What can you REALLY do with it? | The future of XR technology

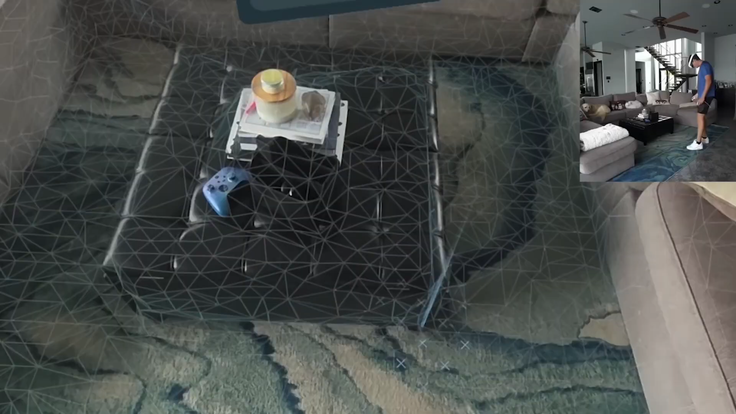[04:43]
Newer headsets like MetaQuest 3 or Apple Vision Pro use advanced spatial mapping to create detailed representations of the user surroundings.
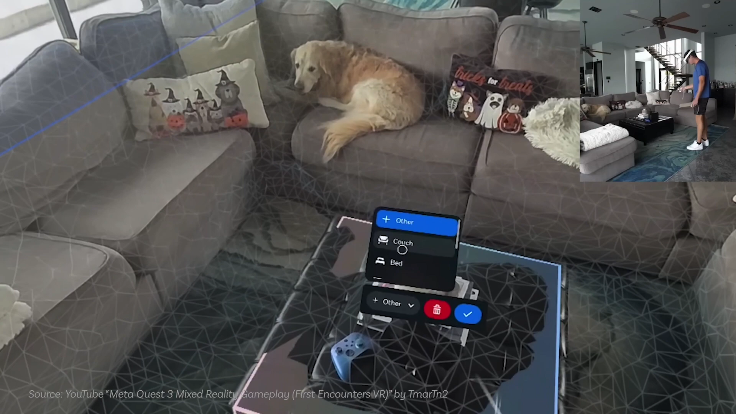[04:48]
They detect physical objects and surfaces in real time, which is pretty cool.